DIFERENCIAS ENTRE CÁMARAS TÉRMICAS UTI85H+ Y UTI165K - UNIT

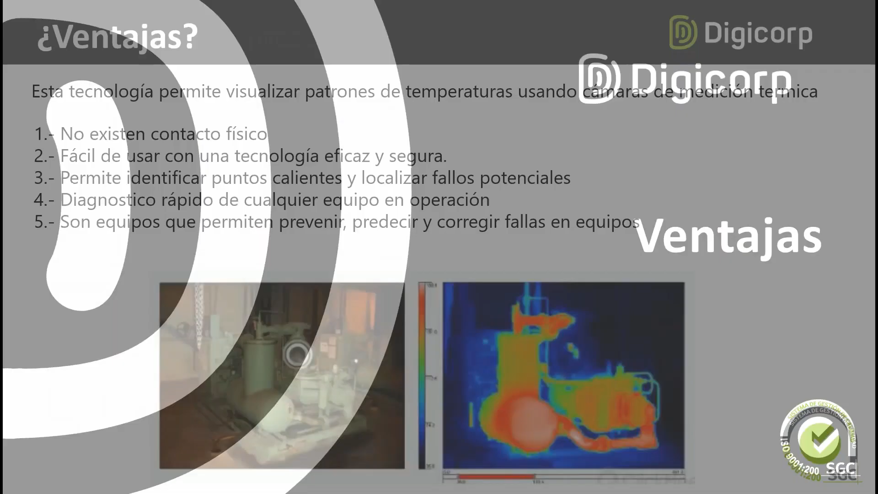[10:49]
¿Qué ventajas nos tiene, bueno, nos permiten estos equipos o estas cámaras térmicas nos dan? Bueno, esta tecnología nos permite visualizar patrones de temperatura. Estos patrones de temperatura los hacemos a través de estas cámaras. Una de las ventajas es que a la hora de medir estos equipos no existe ningún contacto físico entre el usuario que tenga esta cámara y el objeto que vaya a medir.
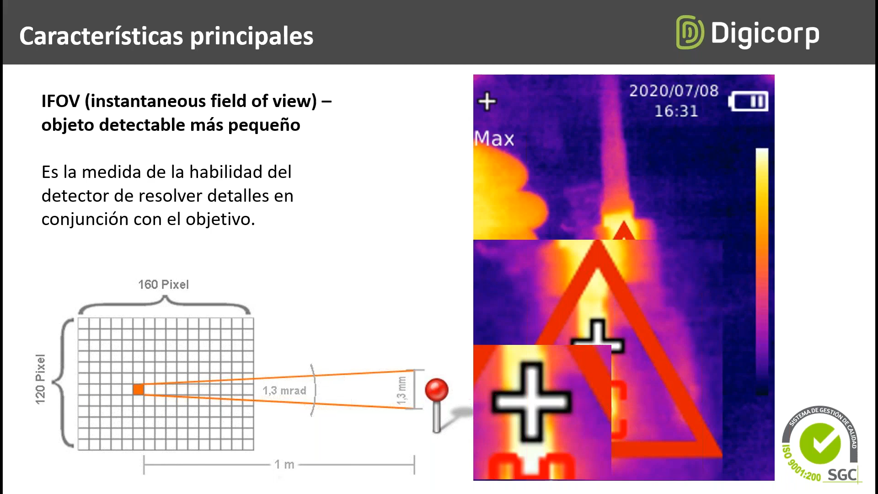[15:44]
se podrá detectar más fácilmente, bueno, será más detectable para poder tener una información precisa del objeto a medir. Bien, el segundo punto es el rango de temperaturas. Bueno, el rango de temperaturas de cada equipo o de cada instrumento varía. No todas las aplicaciones, ya sea de cada equipo, nos permiten tener un rango capaz de poder medir temperaturas elevadas. Los equipos que generalmente tienen mayor rango de temperatura van a utilizar, en este caso, sensores mucho más, se puede decir, mucho más caros a la hora de la fabricación de estos equipos.
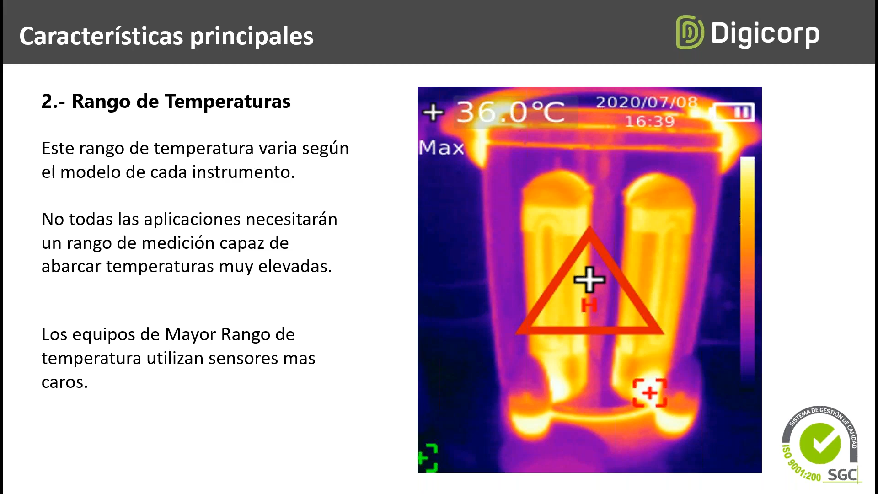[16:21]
Entonces, un equipo que tenga mayor rango de temperatura o que pueda apreciar un mayor rango de temperatura va a requerir sensores de mayor capacidad y estos van a ser mucho más caros a la hora de su fabricación. Y bueno, el otro punto que es la sensibilidad. La sensibilidad también, bueno, pues la sensibilidad presenta una diferencia, la sensibilidad representa la diferencia de temperatura, se puede decir, más pequeña que puede existir en un sensor infrarrojo.
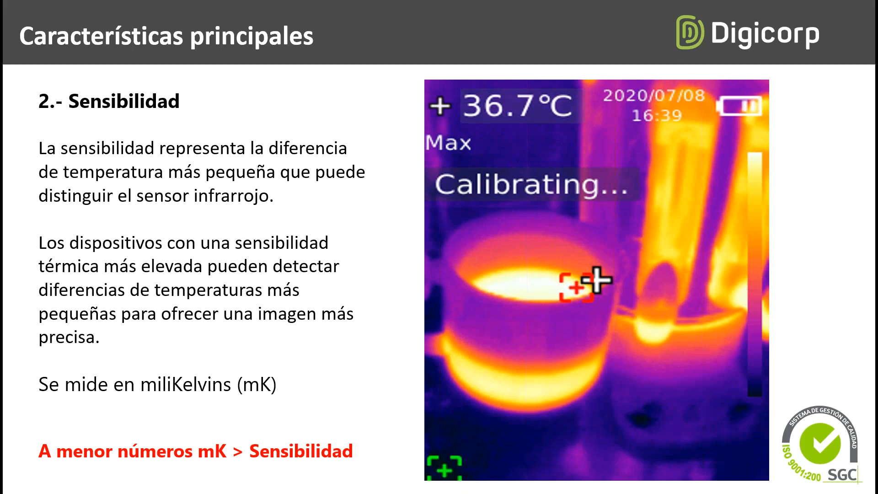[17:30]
que es un valor que se puede medir. En este caso, ustedes van a poder apreciar en las fichas técnicas este valor. Se puede decir que a mayor número de milikelvins, mayor la sensibilidad de la cámara.
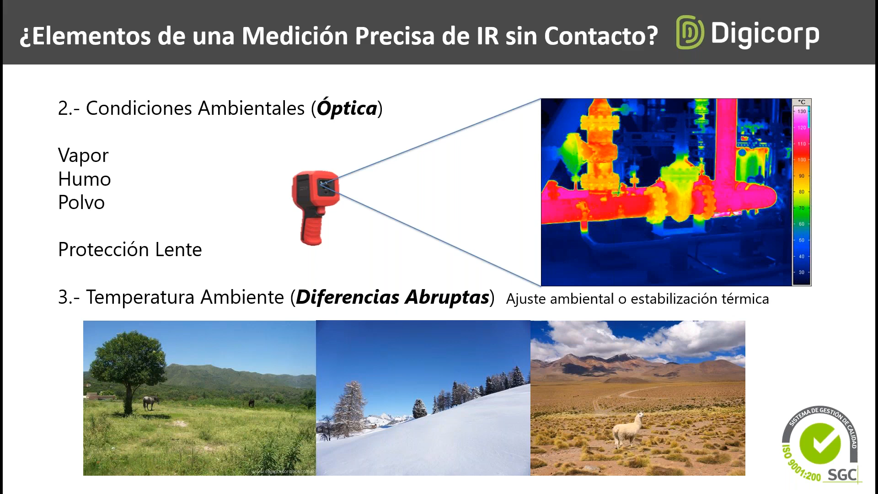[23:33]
en este caso, entre qué rangos podemos estar para poder medir una temperatura más estándar o aceptable para poder ya esto analizarlo con más precisión.
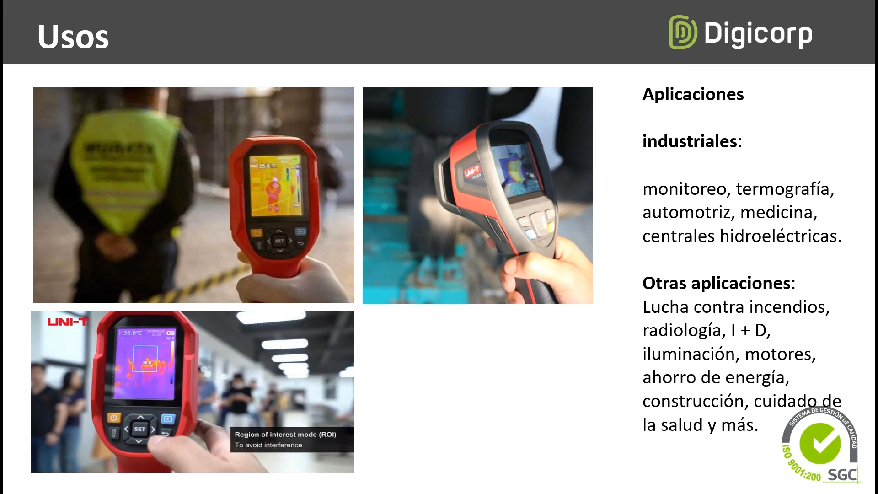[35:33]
Puede estar instalado en un colegio, puede estar en una universidad o en cualquier área o un supermercado que quiera permitir la medición térmica de diferentes objetos. Entonces, aquí se pueden mostrar otros aspectos, ¿no ve? Como se había mencionado, cada información tomada por la cámara es almacenada en la memoria microSD.
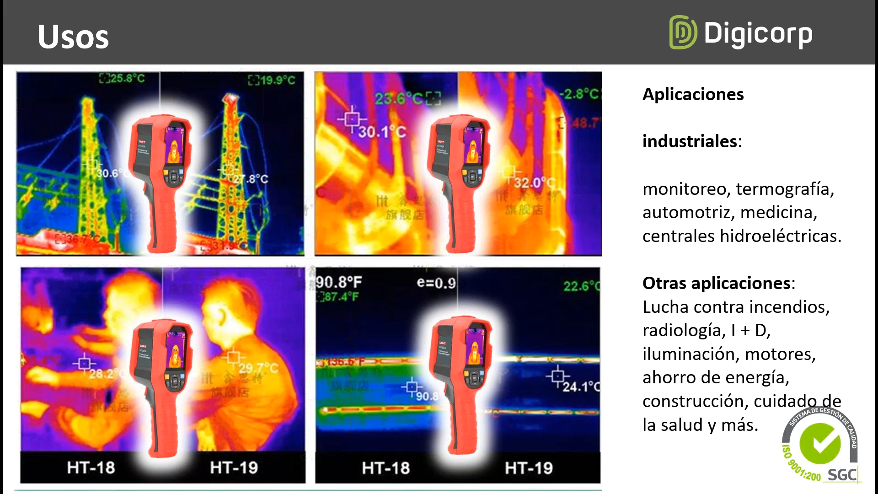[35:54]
Esta cámara cuenta con un pequeño pistón al cual se presiona y se puede captar esa información. Ahí se puede ver un ejemplo, en este caso, donde se puede apreciar en una pantalla, en este caso nos permite evitar aglomeraciones de personas donde vayan a pasar de un punto hacia otro punto. El software es totalmente intuitivo. El cual nos puede a través de este mismo cable
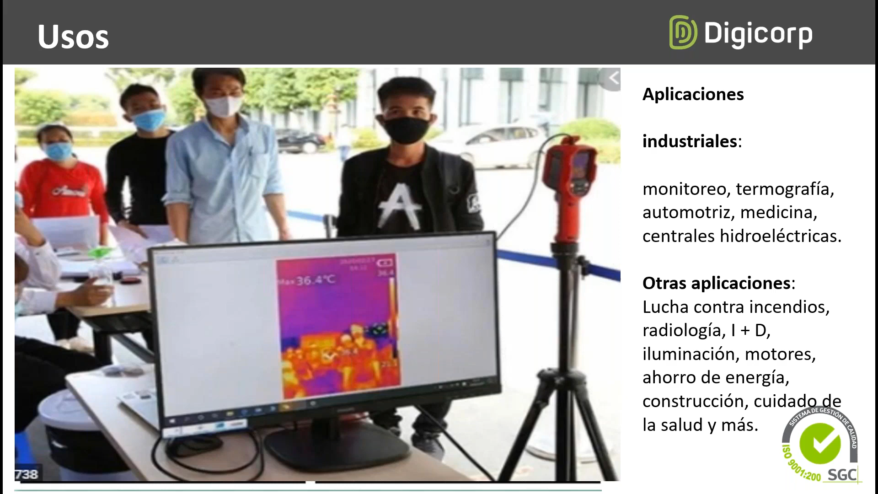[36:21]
On screen: max 36.4°C
representar y poder mostrar en tiempo real las imágenes de la cámara térmica.
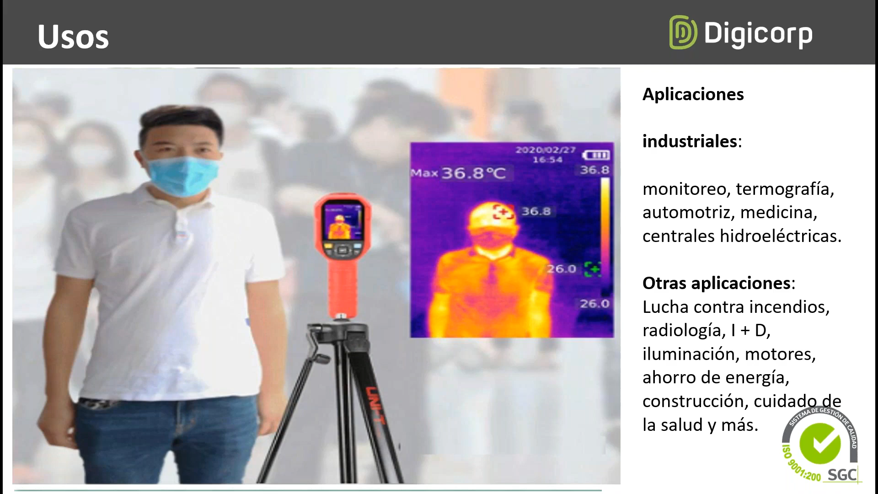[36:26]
On screen: max 36.8°C
Bien, aquí se puede ver en la parte superior donde tiene la interfase USB y tiene aparte la interfase de microSD para ponerla en la memoria.
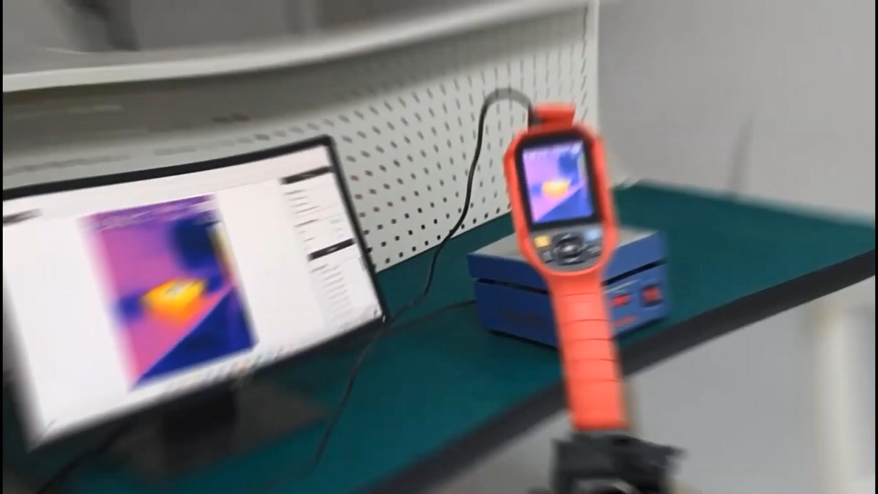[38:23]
Este software les va a permitir medir valores de temperaturas. Es un programa totalmente práctico, donde nosotros podemos tener el valor real del equipo que se vaya a medir. Podemos variar los valores de temperatura del objeto que queremos medir.
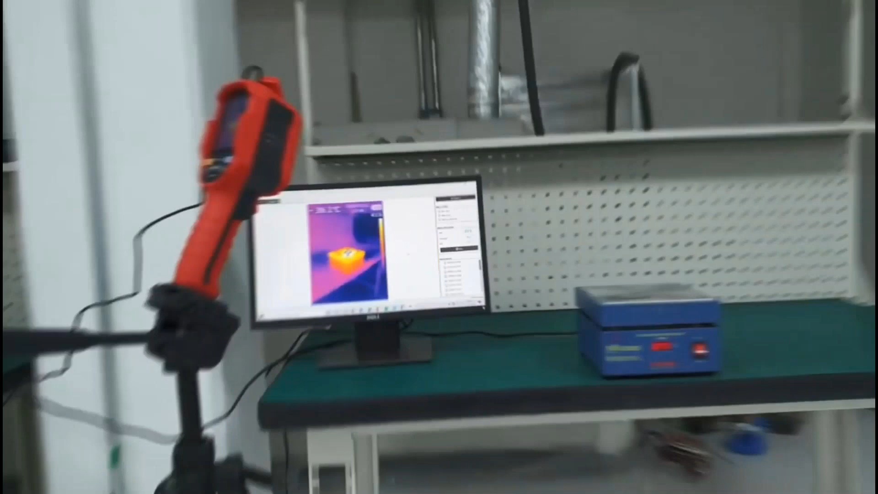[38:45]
Podemos cazar estas imágenes y sacar un análisis de cada imagen. Esto es muy práctico en la industria. En este caso, si vamos a medir equipos, te puedo decir, máquinas industriales, podemos cazar estos valores y tener,
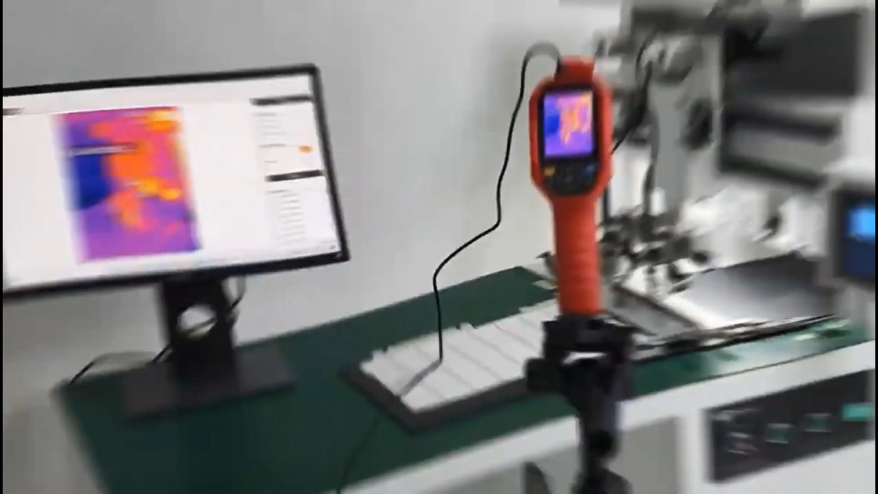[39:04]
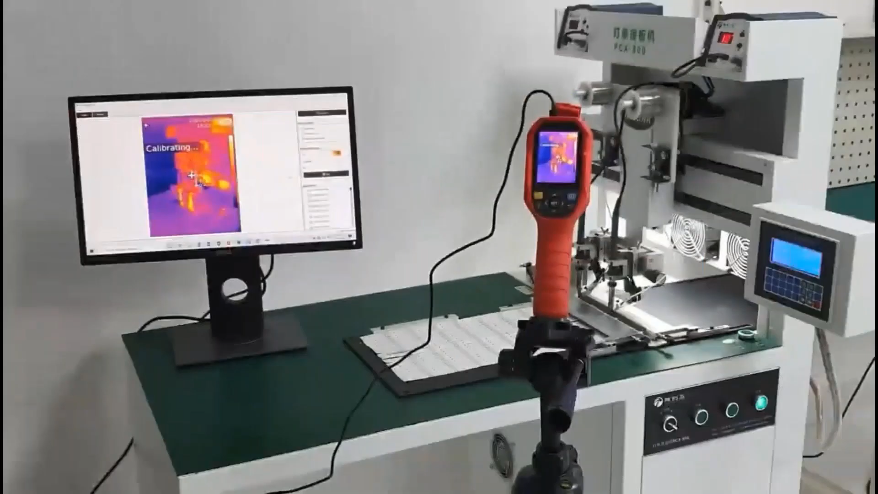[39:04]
bueno, pues un valor exacto a la hora de editar las imágenes a través de este software.